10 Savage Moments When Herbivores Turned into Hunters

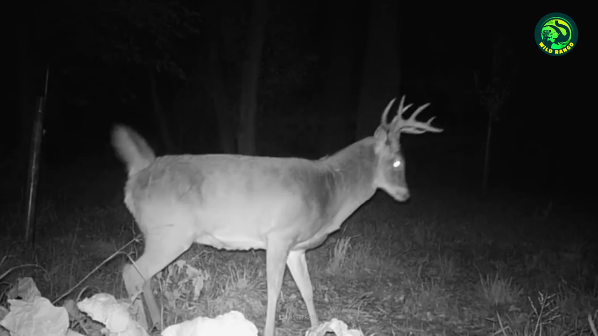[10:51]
Even as the two coyotes try to attack, the buck is ready and launches an attack of its own.
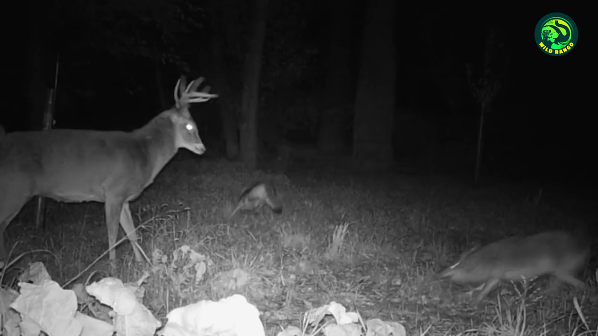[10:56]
It tries to impale the predators with its horns.
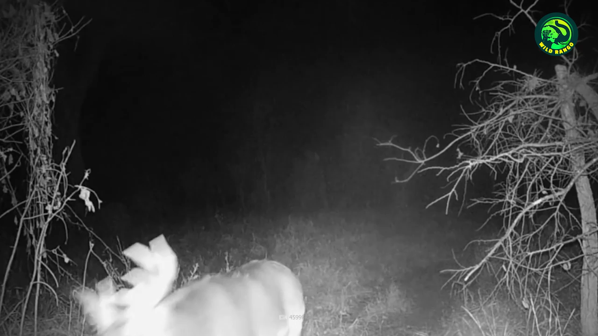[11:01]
A few weeks later, the same buck shows up with a missing antler. It probably stabbed one of the coyotes with it.
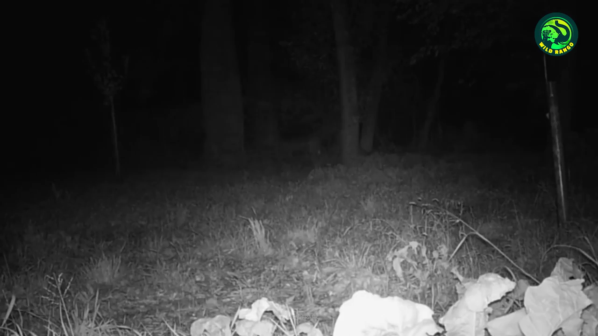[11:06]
As you can see, herbivores aren't always as harmless or helpless as we imagine them to be.